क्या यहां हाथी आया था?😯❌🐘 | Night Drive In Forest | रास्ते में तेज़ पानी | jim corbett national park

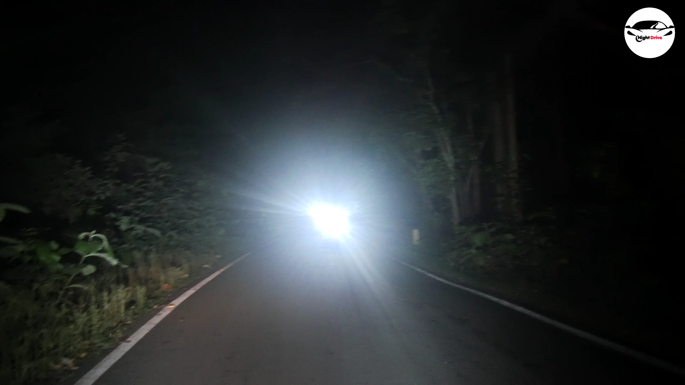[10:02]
आवाज़ तो आ रही। पेड़ क्यों गिरा हुआ? तो अगर ये इतनी दूर रुके हुए हैं तो हम के मुंह पे तो नहीं रुक रहे, साइड में मारो। क्या है यहाँ पे?